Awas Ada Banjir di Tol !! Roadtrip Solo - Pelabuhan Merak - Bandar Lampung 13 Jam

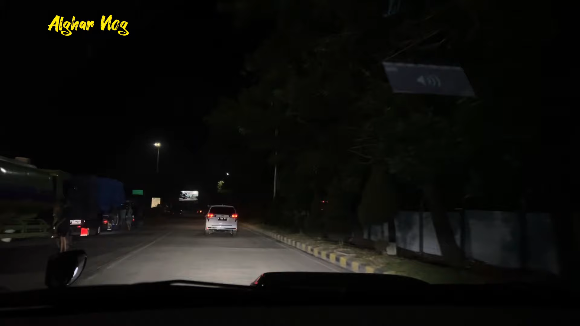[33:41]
Bandar Lampung, Palembang, Bengkulu lewat jalan tol belok kiri
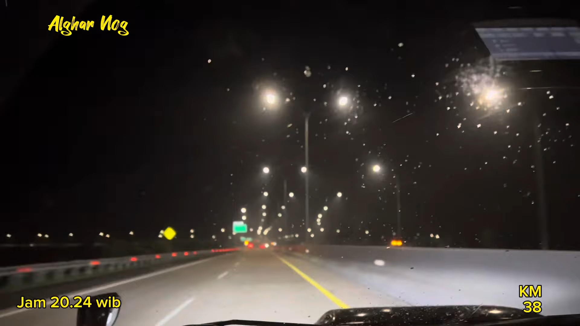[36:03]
Jam 20.47 menit Menuju keluar jalan tol
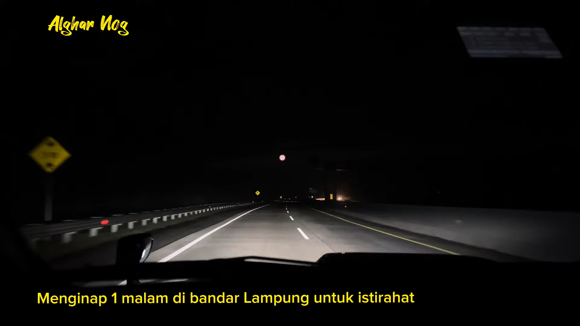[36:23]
Menginap satu malam di Bandar Lampung untuk istirahat Besap pagi lanjut dari Bandar Lampung menuju Jambi Menuju keluar pintu tol kota baru Kota baru, Kedaton, Kota Bandar Lampung Keluar belok kiri
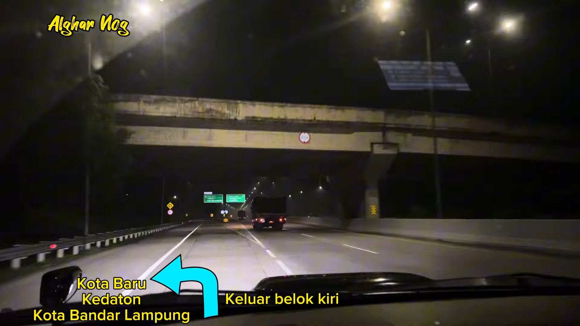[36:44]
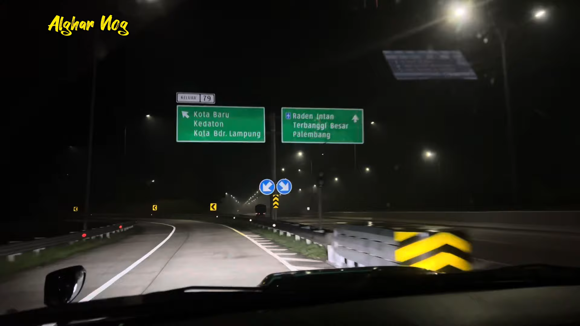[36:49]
Gerbang tal kota baru 400 meter lagi Pastikan saldo kartu etawalnya cukup
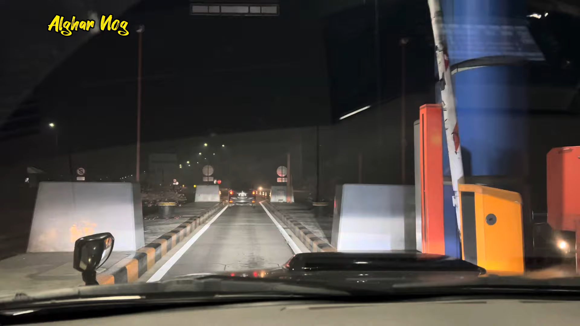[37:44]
Keluar tol bandar Lampung menuju penginapan Keluar tol
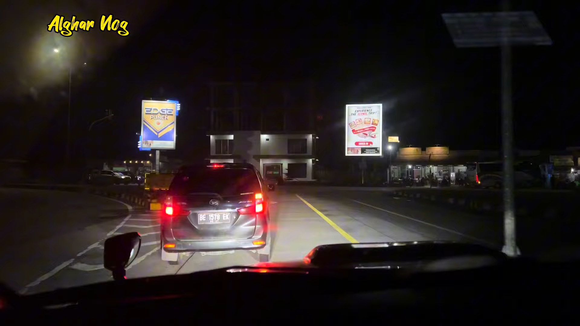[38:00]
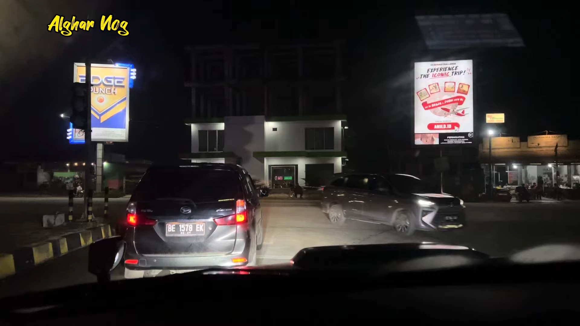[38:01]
bandar Lampung menuju penginapan Kita belok kanan ya Nanti kelurus terus Ini gak terlalu jauh dari keluar tol Nanti kita penginapannya
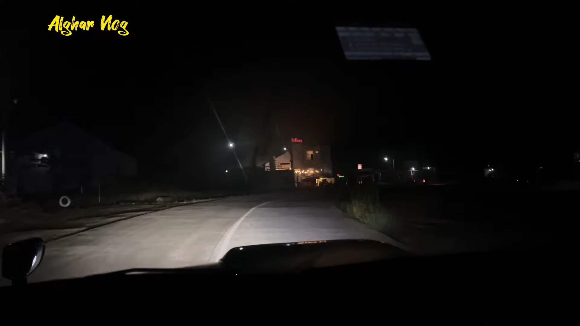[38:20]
sebelah kiri Nah sudah kelihatan Itu dia
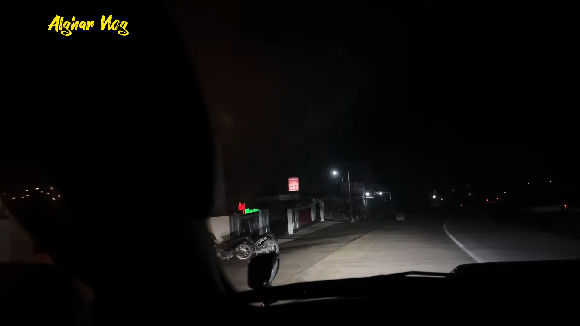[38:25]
Nah kita udah sampai ya Di Red Doors Kami akan menginap satu malam disini Dan besok pagi melanjutkan perjalanan menuju Jambi